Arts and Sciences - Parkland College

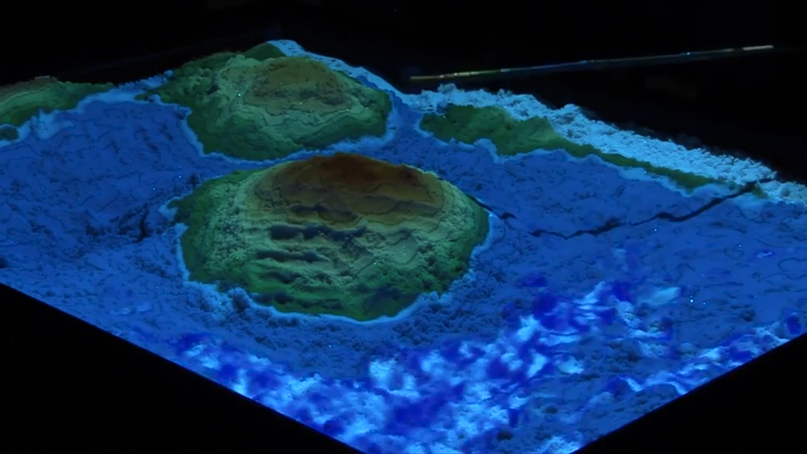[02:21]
it's difficult for the students to understand what that means when you're looking at that 2d map but if we were to project those same lines onto this 3d visualization equipment you can see that we have a hill in the middle we have another hill over here we have lower elevations all of which have
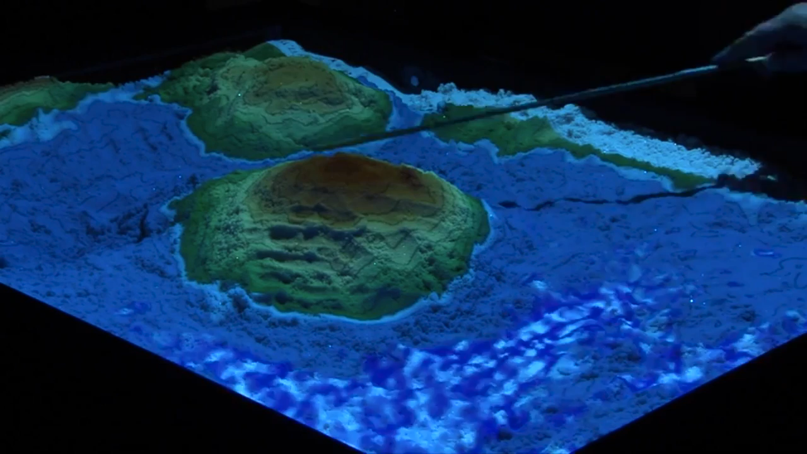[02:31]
those contour lines they've taken CT scans of the human body and